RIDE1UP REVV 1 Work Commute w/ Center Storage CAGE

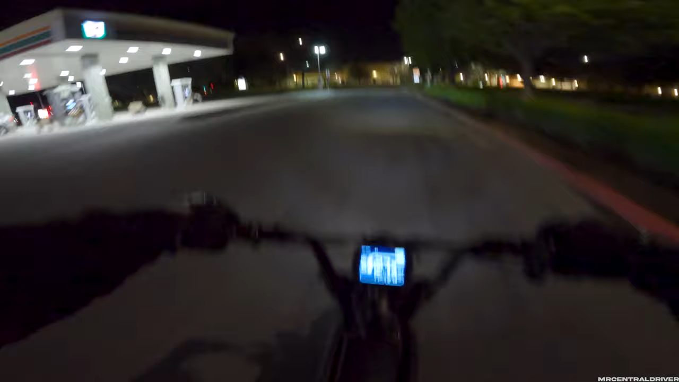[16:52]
hands down an awesome headlight for an e-bike this is basically like a car projector you guys can see how the line when i turn has a clear-cut like
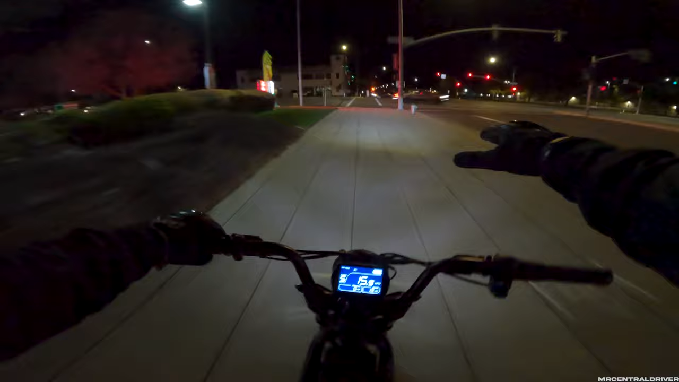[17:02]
line straight across just like a brand new car has i love it absolutely fantastic all right let's get across the way
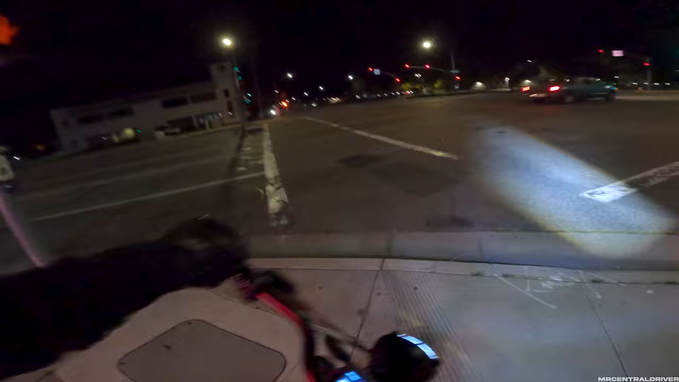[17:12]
something is in the middle of my bike lane what the heck is that you guys can see this what is that oh okay no that's just too like a tree or something all right let's see if we can uh beat that traffic before they uh catch up to us so we'll see i'm gonna try to make it though man look at this headlight guys look at this shit sorry i shouldn't have cussed my bad probably gonna get demonetized
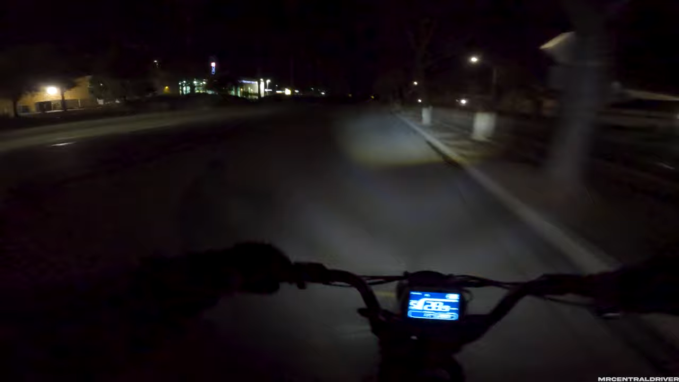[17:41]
gotta make that youtube money but dude this is nice look i can see whatever the heck this box is get out of the way of that thing this is this is a badass headlight guys wow i'm i'm 100% giving this headlight probably like a like a 9.5 out of 10 guys like look how wide it is i can see all the way across the lanes over here i know it's only two lane but that is impressive i can see all the way over here and it is absolutely bright and i do have it going out you know ever so slightly farther
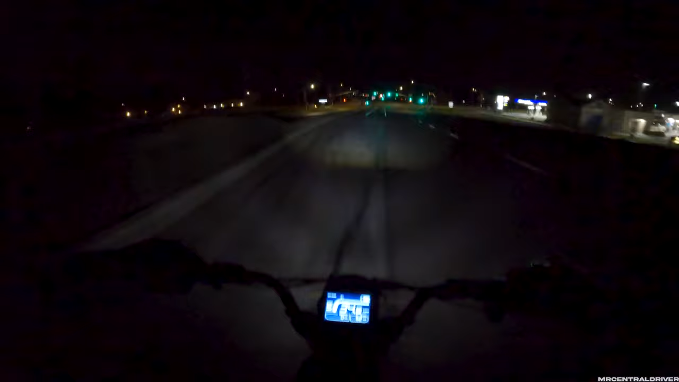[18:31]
are we come on come on my go oh we're making it holy shit oh i'm cussing again damn it demonetized right there youtube's not happy whoa man i can see everything if you guys do not follow my channel you will understand that these bikes are absolutely atrocious when it comes to having these headlights on and you cannot see anything over here you can't see anything
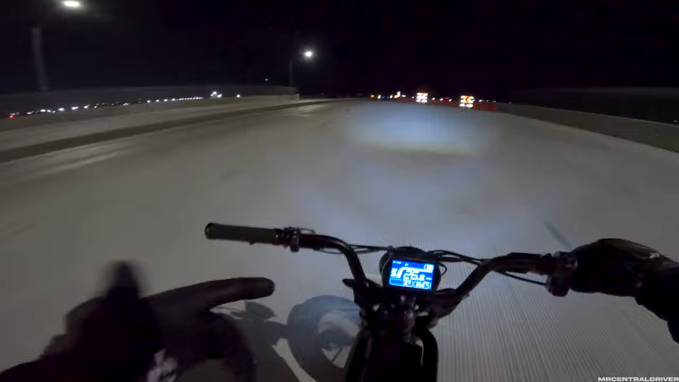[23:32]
it but i really want to do it we're just gonna have to figure it out on uh what we do but i really really want to do it man i need to find out what the dropouts are for this rear motor and what fits even if we can only fit like a 3 000 watt motor on this thing man i would love to see this thing be doing like 45 50 like right now like this feels so smooth this is absolutely smooth as hell doing 37 38 miles an hour now i wouldn't come around this super fast i would probably definitely change the tires as well if i'm going